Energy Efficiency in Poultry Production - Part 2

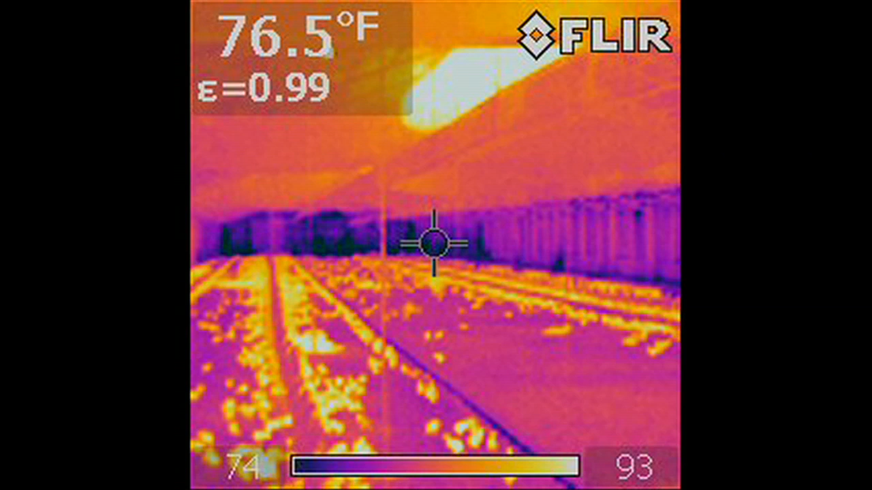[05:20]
On screen: spot 76.5°F
So there, there's not much stratification here. I'm not seeing, um, ultra low temperatures on the floor and I'm not seeing a hundred degrees.
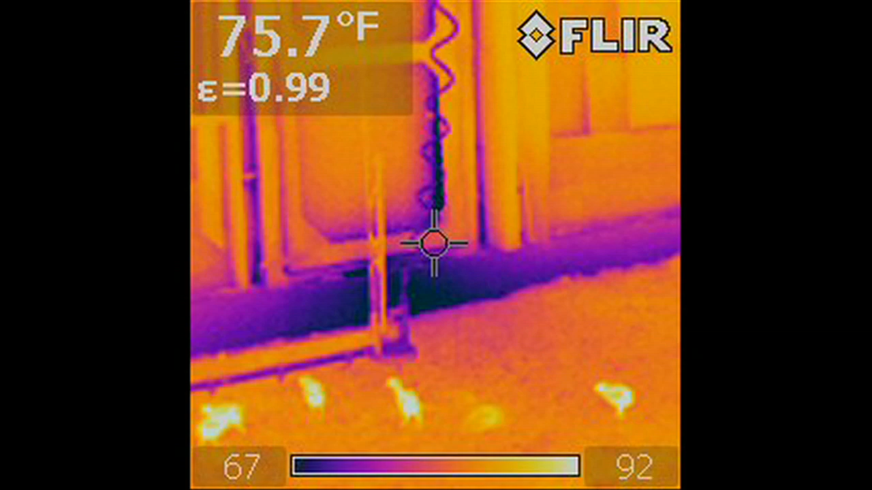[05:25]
On screen: spot 75.7°F
You can tell where the heat of the tube is though.
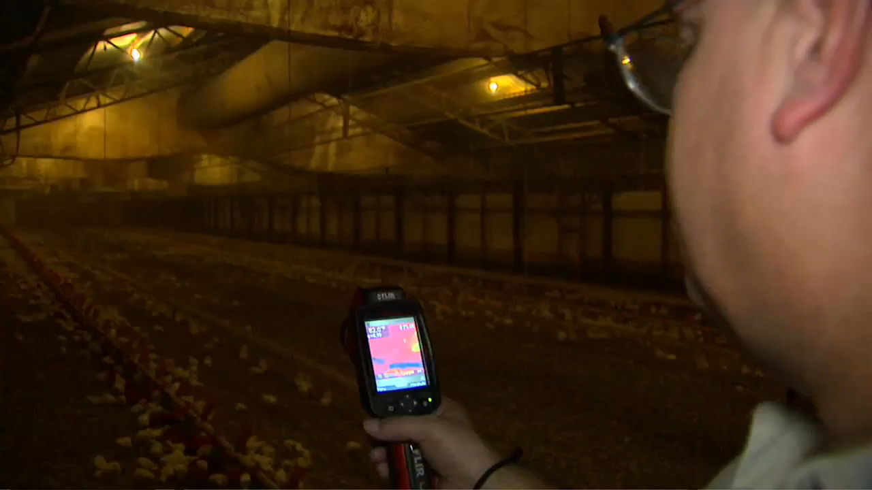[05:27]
Yeah, you sure can. Now you can see the, uh, far wall down there is a little bit cool.
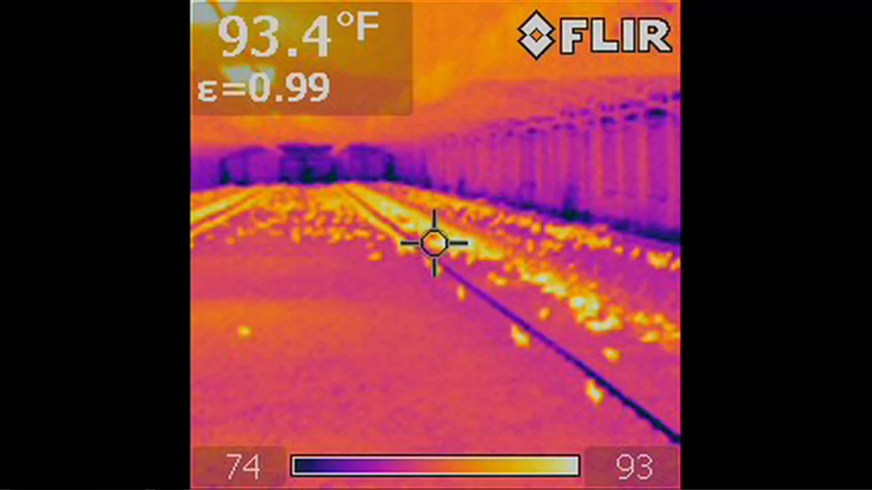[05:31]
On screen: spot 93.4°F
So that might, uh, be able to have some insulation on it.
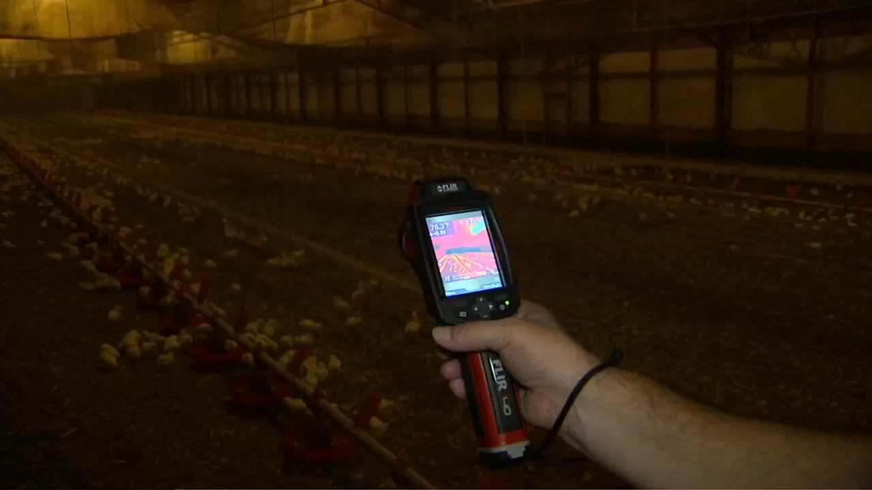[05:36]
But in general, if this was a, uh, original curtain wall construction, these walls would all be blue,
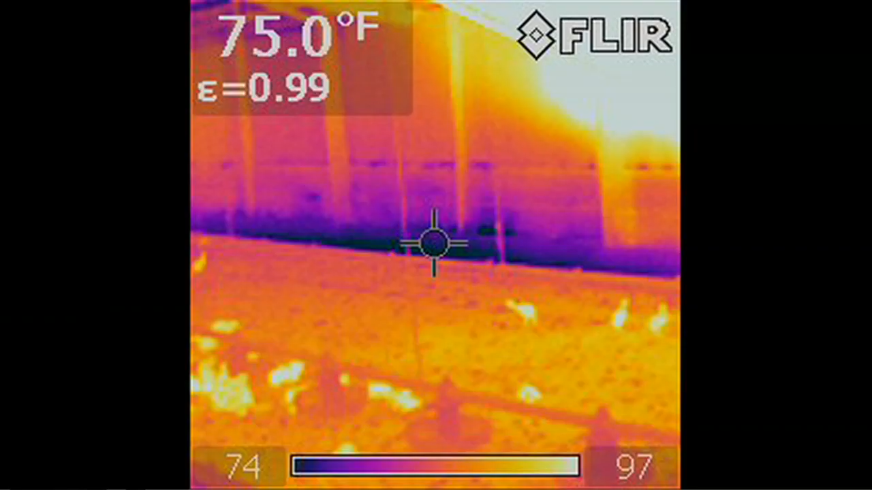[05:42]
On screen: spot 75.0°F
showing, uh, temperature, uh, cold, a lot of heat loss. But this kind of demonstrates what he's done by putting up the, uh, the sheet insulation.